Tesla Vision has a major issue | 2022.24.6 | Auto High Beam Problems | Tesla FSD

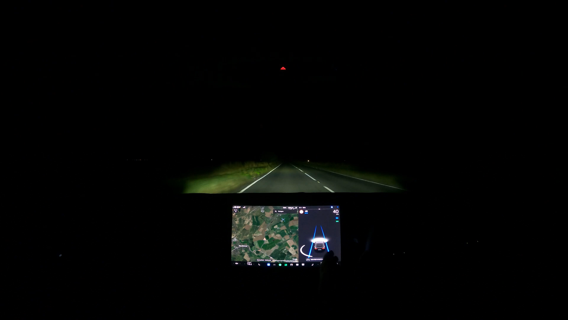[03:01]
Now, a lot of owners, as you can see, they just flash me because it doesn't turn off. It's so slow. And now it'll turn back on. And now there's another car come in. I can see it through the bushes. Clearly the Tesla can't. So let's see what happens. Still there. Still on. Now it's just turned off. It makes me cringe because I have to use it, obviously, to test it. And as you can see, there's another car. Auto high beam, or high beam shouldn't be on right now. It's still on. It's awful. It's awful. Right. So I just turned off manually.
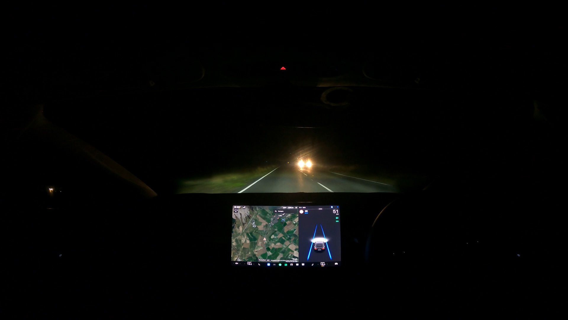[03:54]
And they've left their full beam on because they were just being blinded by me. It's awful to say the least. Um, I'm going to leave the video as that. I'm going to do another video of just driving on autopilot without a commentary so you can see how bad it is. But Tesla need to fix this. It's awful. And a lot of owners are noticing it. And it's not even the worst part. The worst part is there is such an easy solution.